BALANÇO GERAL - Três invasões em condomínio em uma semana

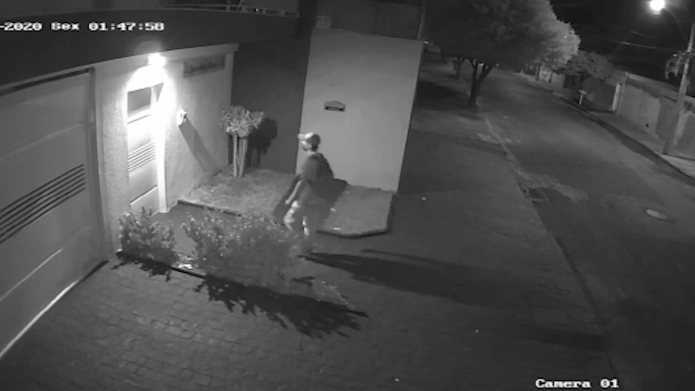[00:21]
Perceba que ele mexe no portão, parece tentar abrir, não consegue. Logo em seguida ele tenta fazer uma escalada, olha de um lado para o outro e poucos segundos depois ele consegue pular e ele fica pendurado na luminária. Veja que ele faz bastante força, mas em um determinado momento o suspeito acaba levando um tombo, ele cai em cima do jardim.
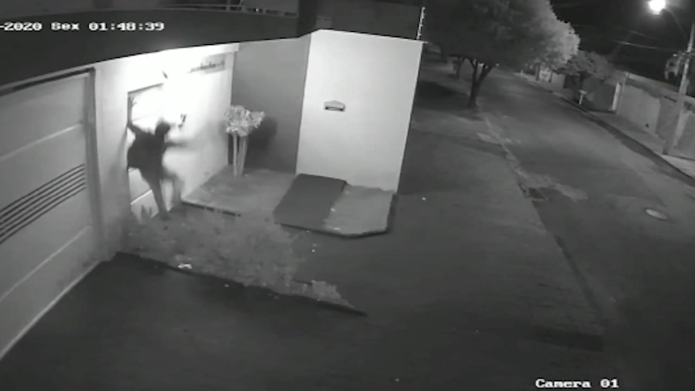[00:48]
A partir daí a gravação não mostra, mas o suspeito ele não desistiu não,